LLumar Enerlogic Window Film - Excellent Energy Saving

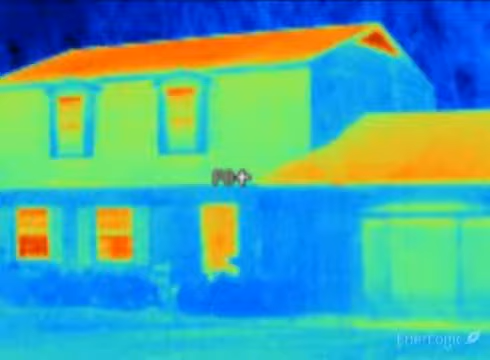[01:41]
The coldest objects are purple and black. Here the camera shows significant heat loss occurring at the two lower-left windows and the front door,
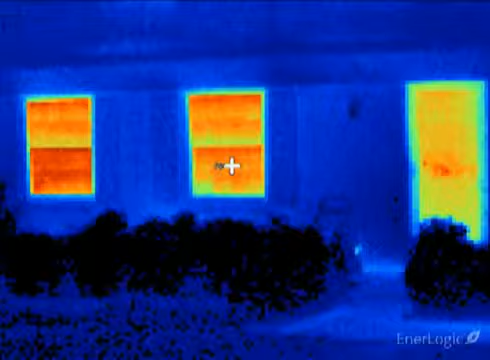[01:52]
all showing as brilliant red-orange. These two single-pane double-hung windows are reading an exterior temperature of approximately 40 degrees,
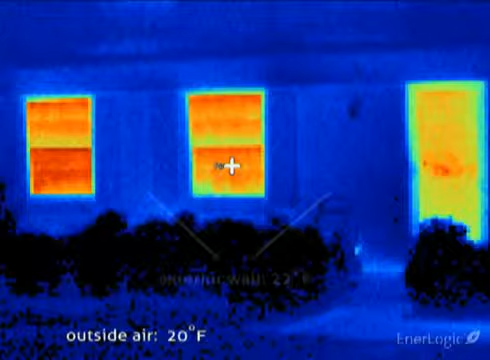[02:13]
Notice the well-insulated walls, shown as blue, are reading a mere 22 degrees, very close to the outside air temperature. A recently built room addition on the right has dual-pane insulated glass units, working well to cut heat loss, showing a cooler yellow-green.
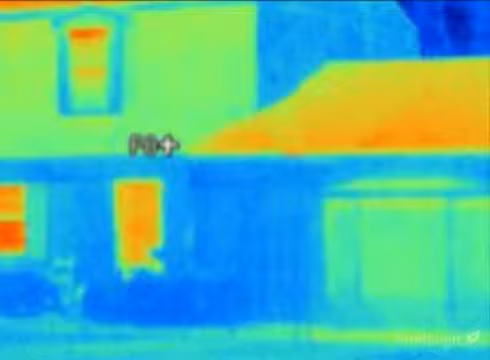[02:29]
To demonstrate the superior insulating power of EnerLogic window film,
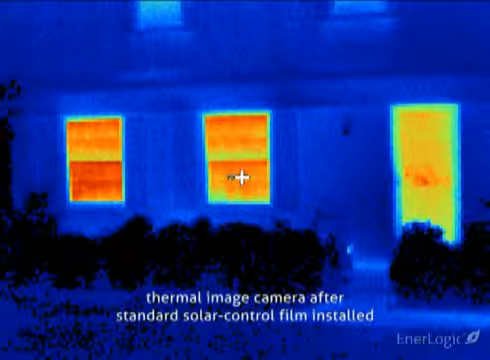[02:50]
The moment EnerLogic film is installed, the window becomes a near-perfect reflector of radiant heat.
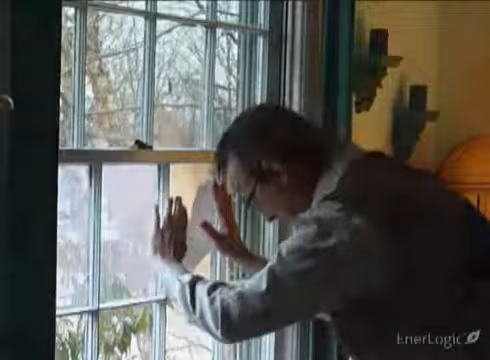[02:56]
With the thermal camera, the reflected warmth of the room's walls,
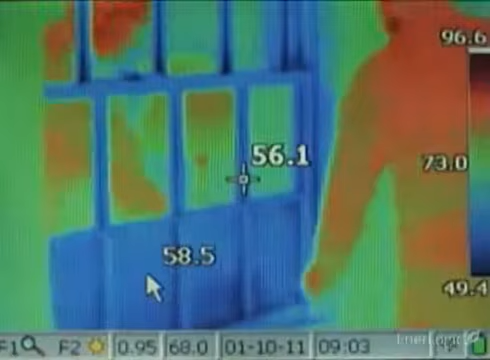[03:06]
This is the essential meaning of a low-E surface.
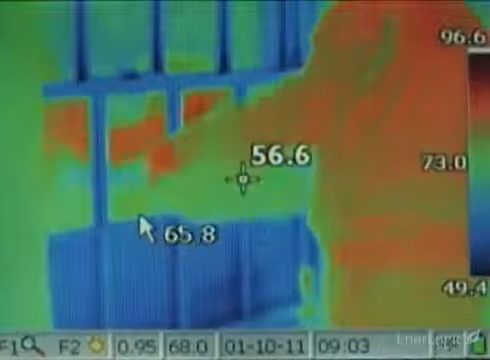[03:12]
Such low-E surfaces reflect thermal energy back to their source, rather than absorbing it,
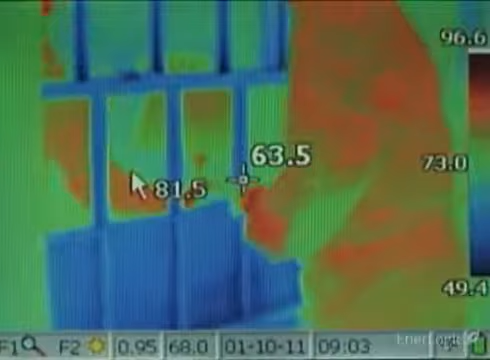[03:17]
helping to lower heat loss, and more importantly, winter heating bills.
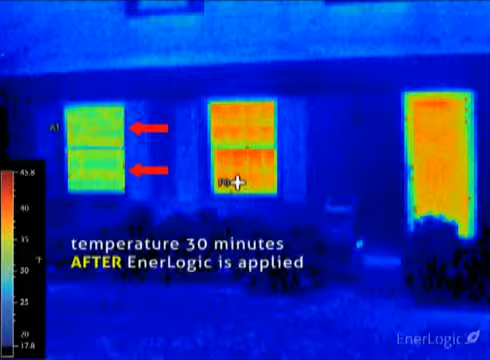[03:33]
The interior heat is being kept in the room, rather than heating the glass, and subsequently being lost to the outdoors. To illustrate the superior ability of the EnerLogic film series at reflecting radiant heat back towards its source,
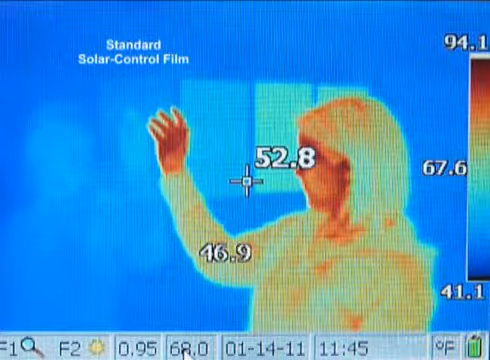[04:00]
On screen: spot 52.8°F
even though in summer it rejects 79 percent of solar heat. A standard low-E film substantially improves radiant heat reflection.
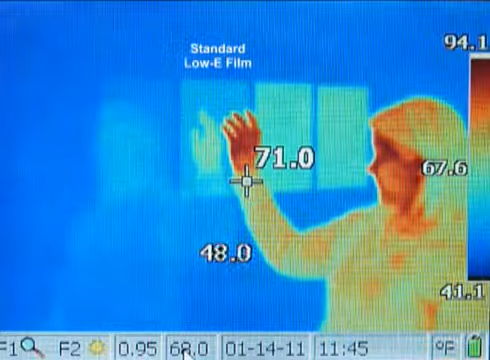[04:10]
Finally, the EnerLogic film series, with its advanced patent-pending low-E coating, shown in the last two samples on the right, maximizes radiant reflection to 95 percent,